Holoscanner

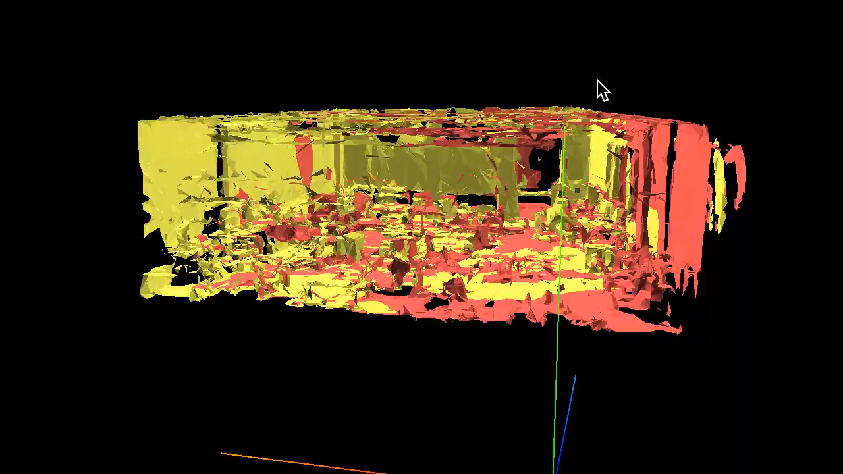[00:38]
We want to make this process more fun by
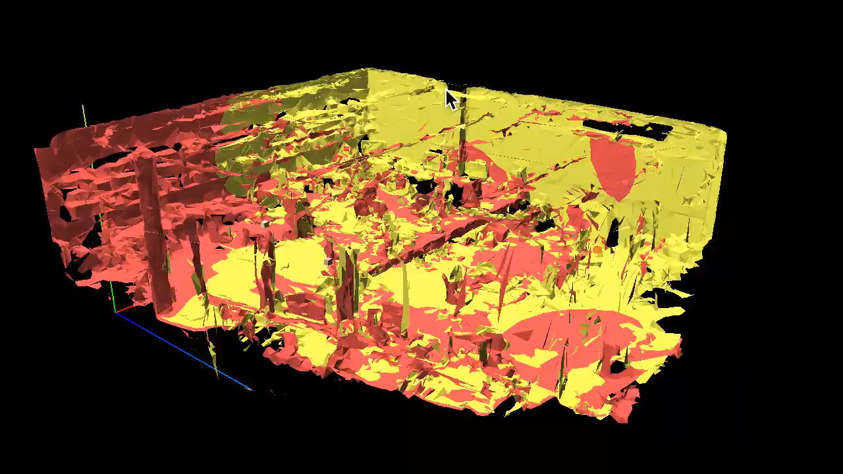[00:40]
having people create a complete scan of a room without realizing it.
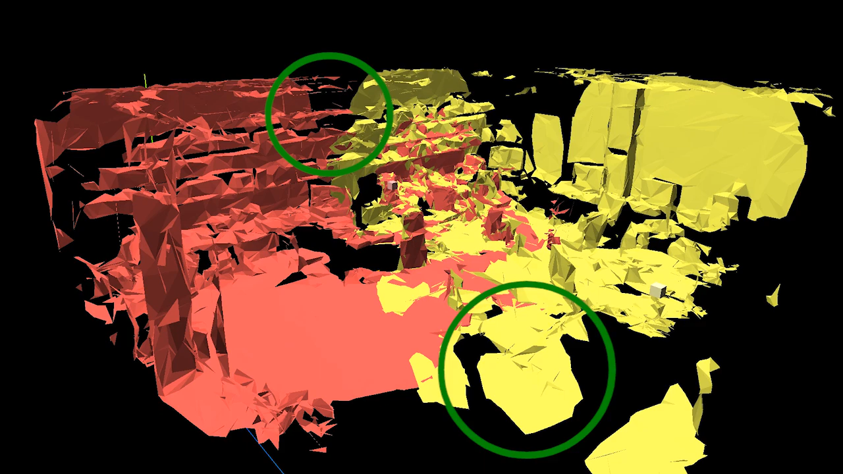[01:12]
This encourages players to look at these regions and capture additional data that results in a more complete scan.
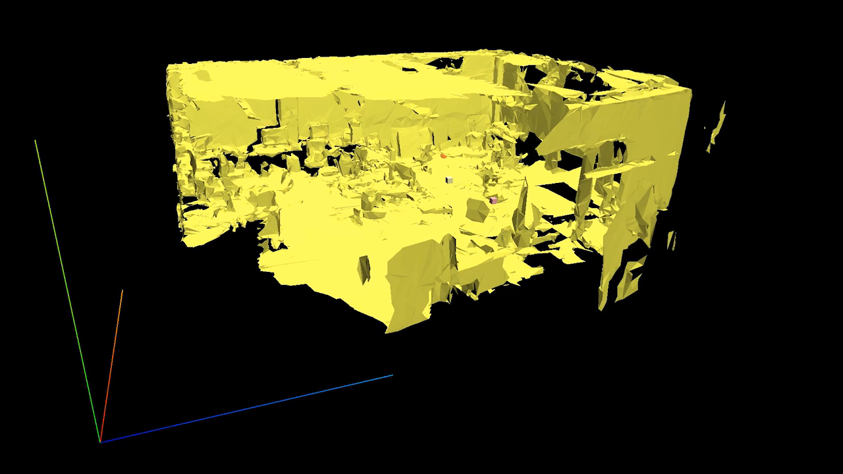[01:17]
Since we have several players, we can combine each player's partial scan to produce a more comprehensive model of the room.